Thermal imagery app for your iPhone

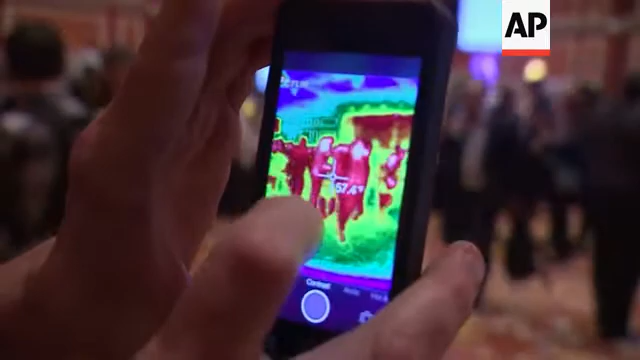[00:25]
It also allows you to take those still photos or movies and then share them through the conventional means of email or MMS or social media sites.
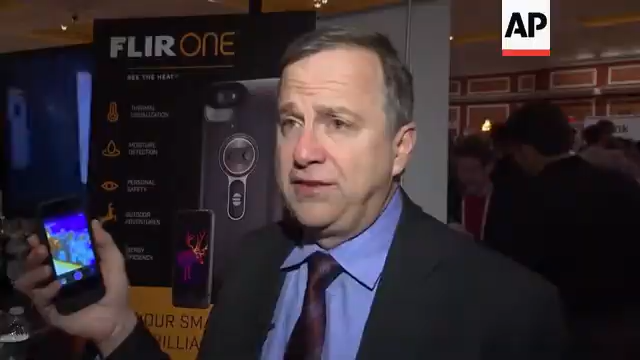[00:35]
If you look at the application running on the device,
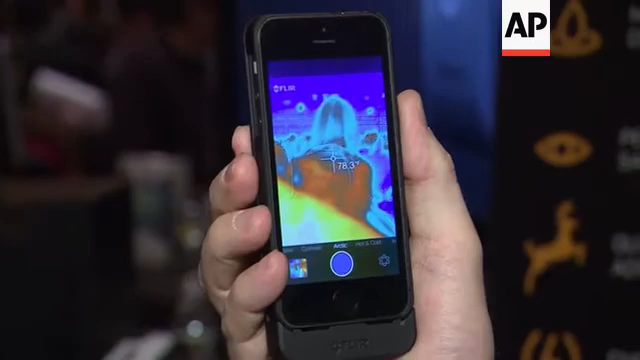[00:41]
you'll see that we're looking at a color thermal image where the lighter colors represent heat and the cooler colors represent lower temperatures. You can see there's a crosshair on the screen here that is measuring the temperature in degrees Fahrenheit,
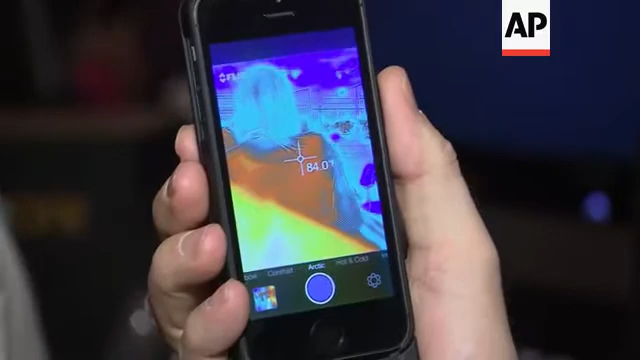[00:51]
and you have the ability to look at the picture in different what we call color palettes.
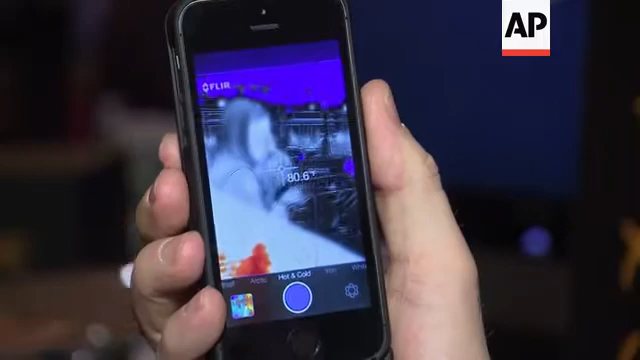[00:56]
So here is a black and white image for example where the hottest areas are red and the coolest areas are blue.
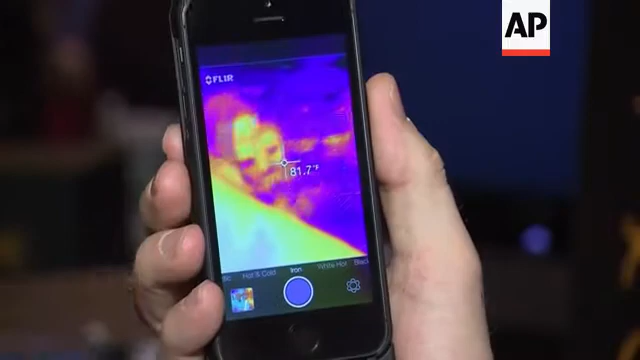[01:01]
This is called an ironbow palette.
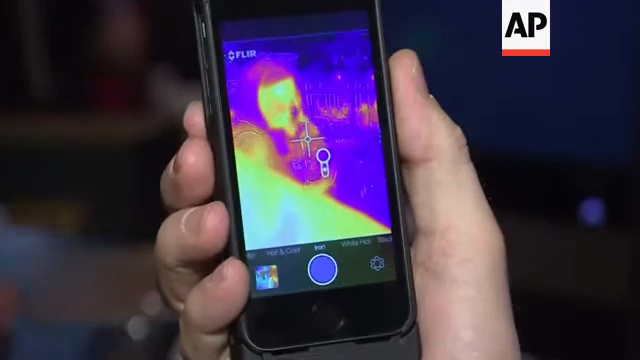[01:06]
So again, we're seeing shades of temperature here with this and of course we would be able to see this image if there was no light on in the scene at all right now.
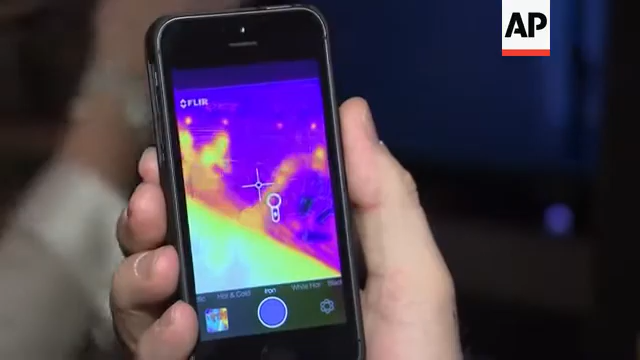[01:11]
So it's used for a number of different applications. It can see in total darkness, it can see heat loss,